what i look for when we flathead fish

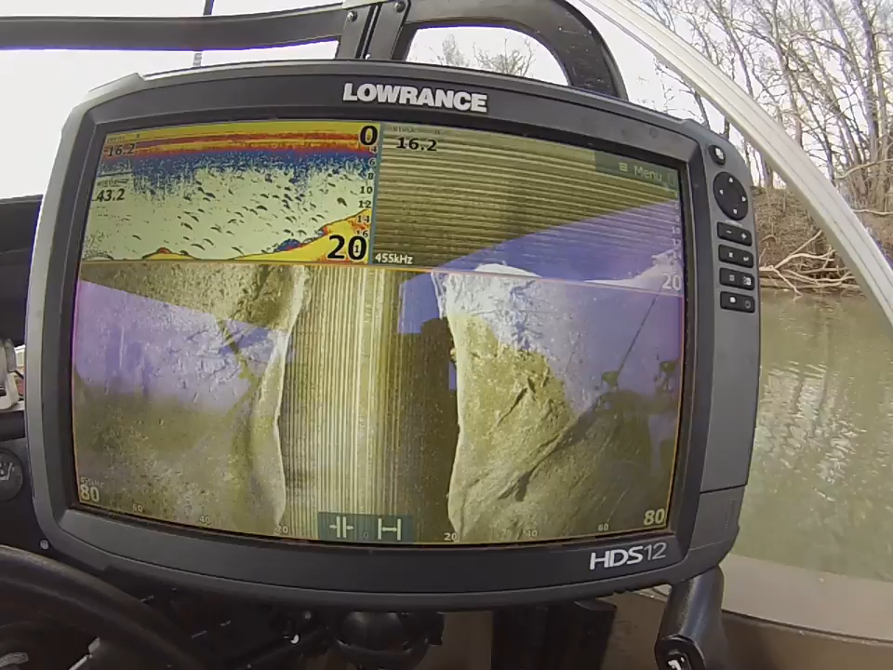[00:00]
Hey guys, I'm going to take a minute to show you all a couple little things on my sonar that I look for.
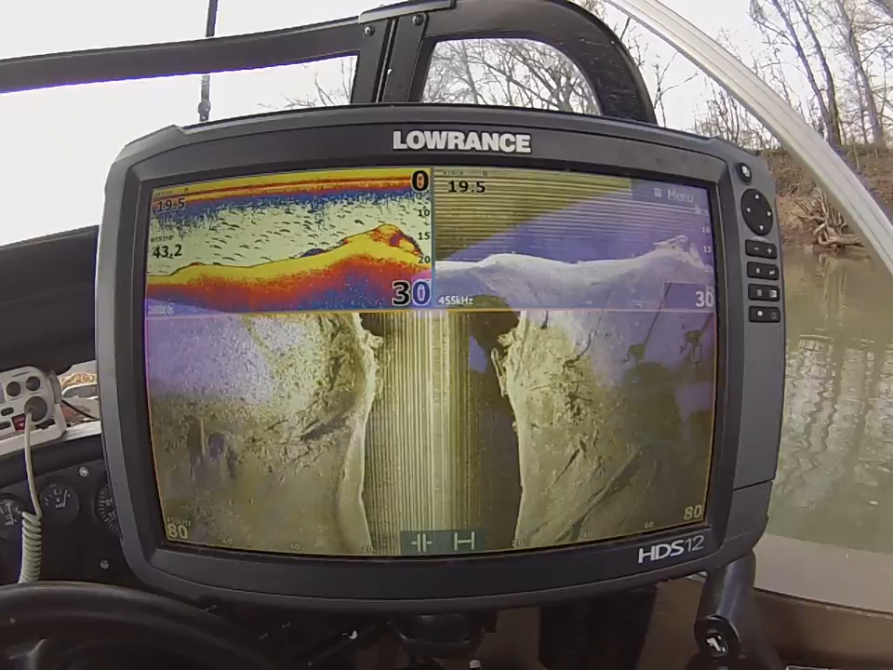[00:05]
I get a lot of questions and people want to know what I look for when I go out fly head fishing. I just want to show you one of the spots I fish right here. I always, not always, but generally pull some nice fish off of this spot.
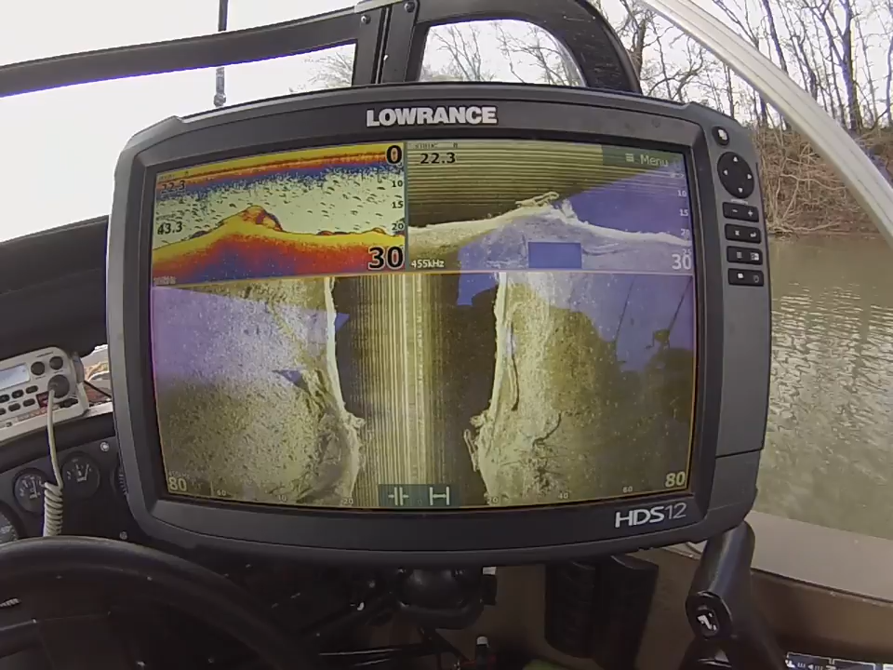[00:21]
It's a spot I've been fishing for a while. As most of y'all know, fly heads are a creature of habit. They absolutely love structure.
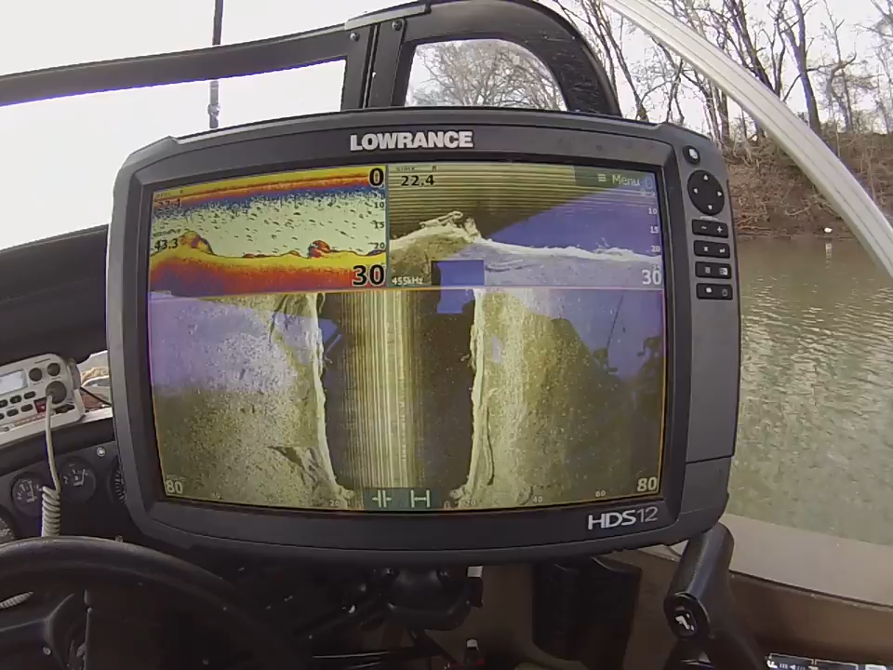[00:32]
What we're coming up on here is a log jam.
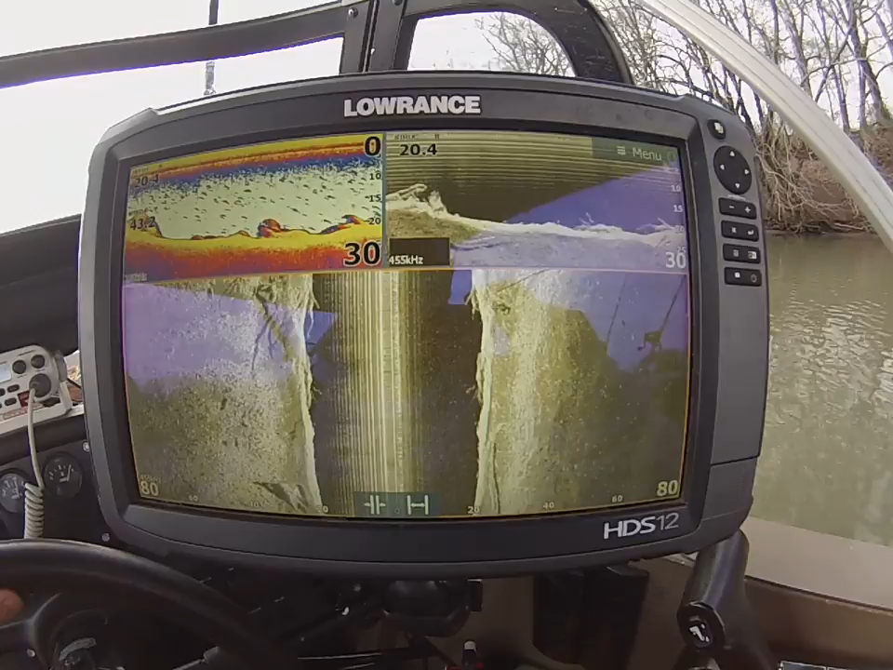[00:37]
There's a couple big trees right here and a lot of scattered brush on top of it.
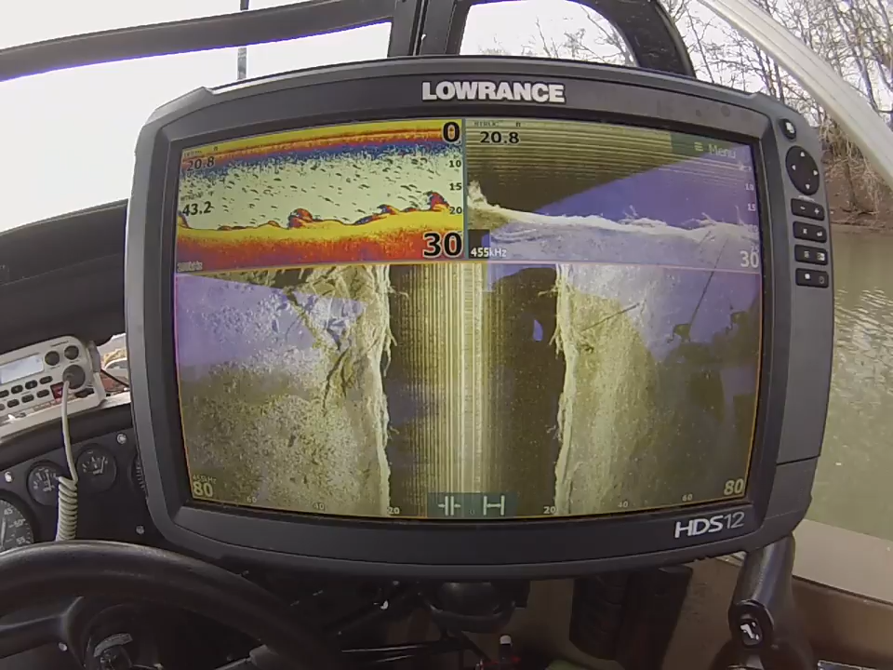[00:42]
I'll show you what I fish and how I fish it. Maybe it'll help you out.
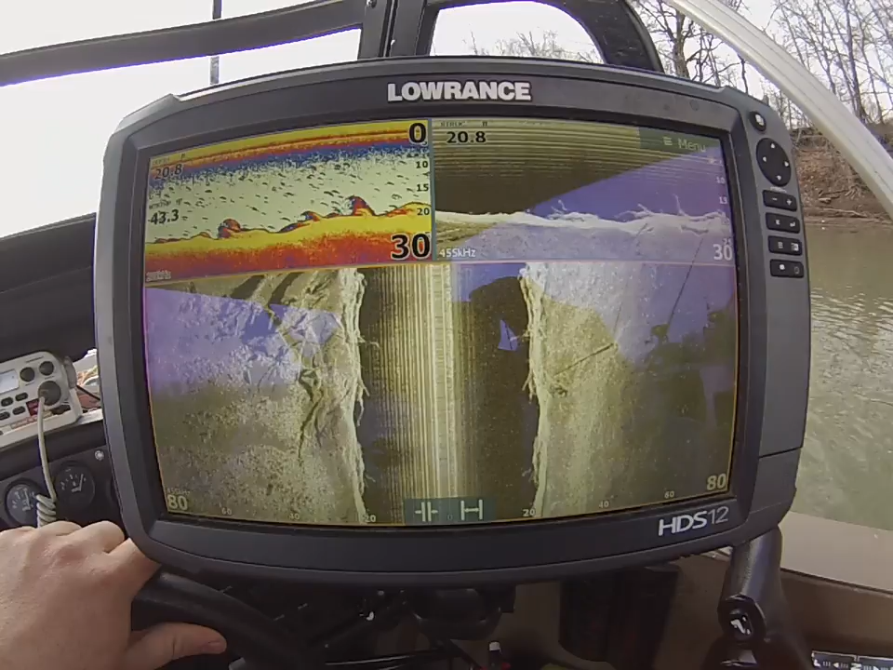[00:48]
You got a log here and a root ball here.
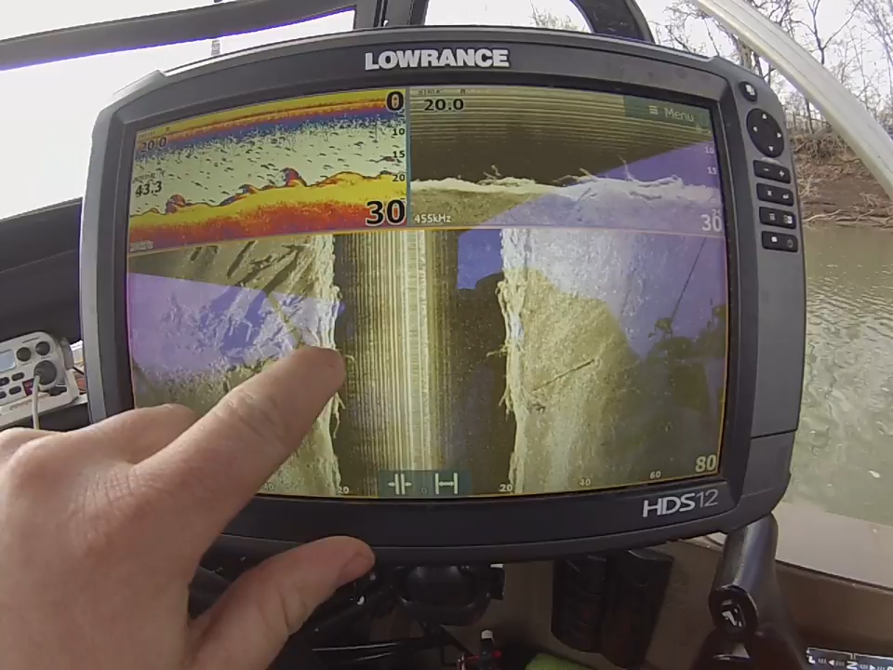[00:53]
You got another log on top of it and a couple logs right here.
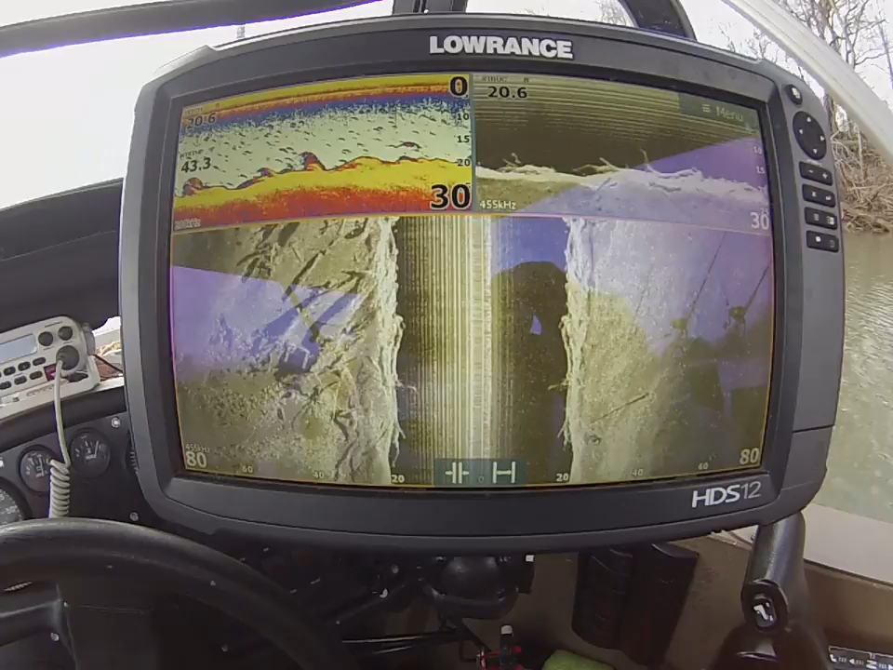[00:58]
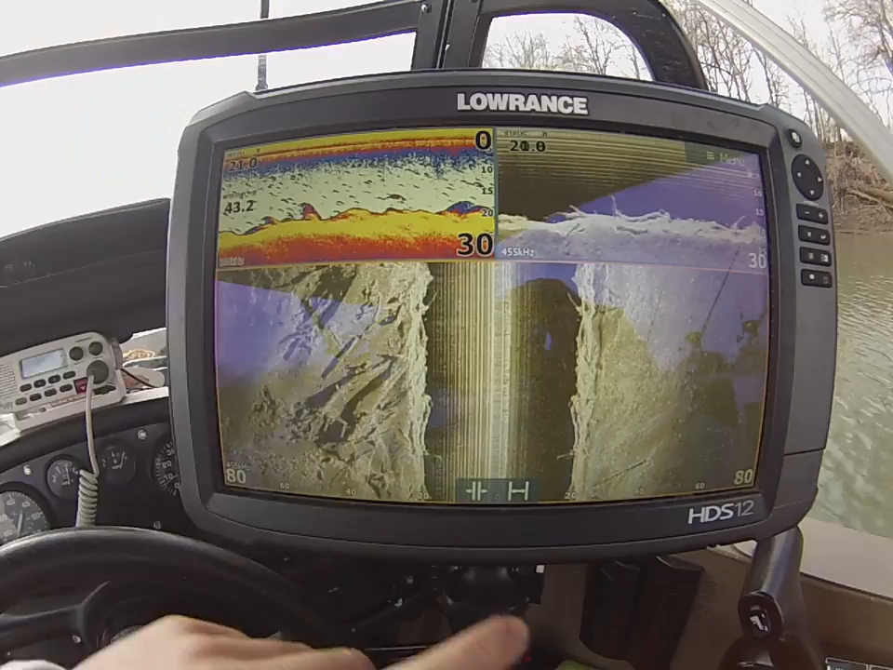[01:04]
There's just a gob of scattered brush and trees and everything laying right in here. What I'll do when I come into a spot like this, I want to fish it.